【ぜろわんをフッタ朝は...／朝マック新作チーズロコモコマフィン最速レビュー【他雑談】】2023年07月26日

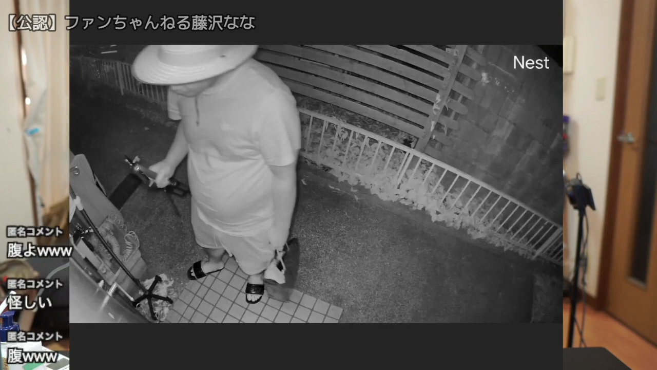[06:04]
怪しいよね。めちゃくちゃ怪しくない？この人。カールのおじさんみたいなね。お山の中には、ちゃんちゃかんちゃちゃらら、みたいなね。ねえ、どんだけ、あ、だから私寝てたからほら出ないじゃん。な、ここで一回帰るんだよね、昨日。ほらほらほら、帰ったでしょ。